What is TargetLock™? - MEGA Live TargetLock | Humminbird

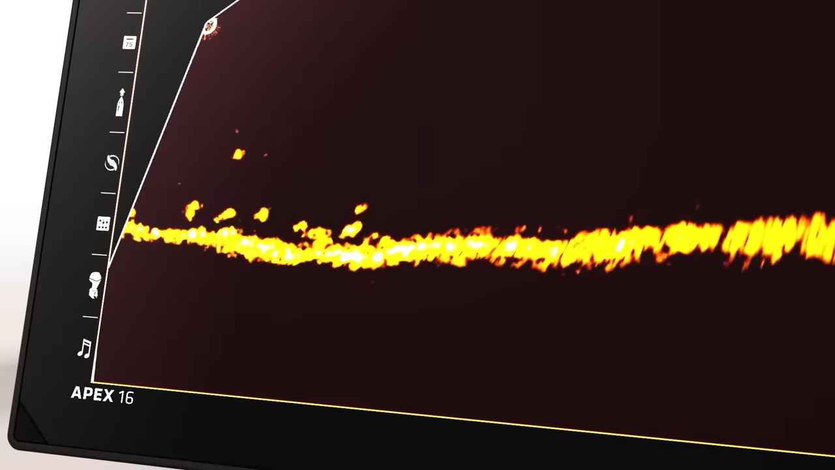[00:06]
the crystal-clear real-time returns of mega live imaging
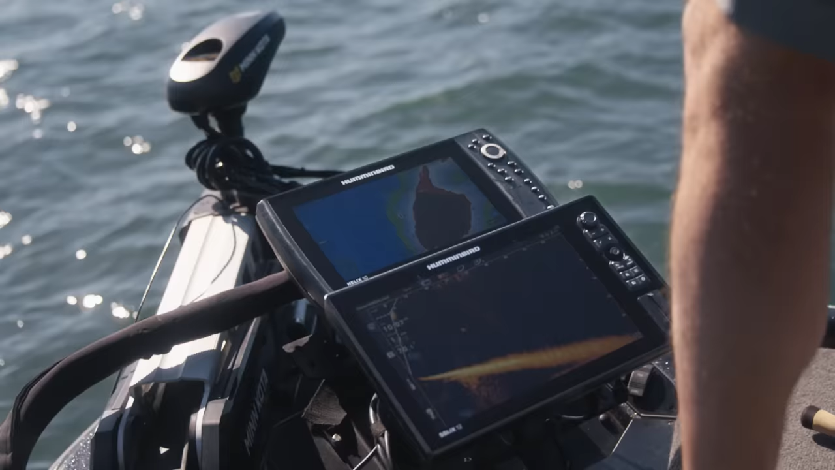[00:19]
transducer being focused on fish while also steering your boat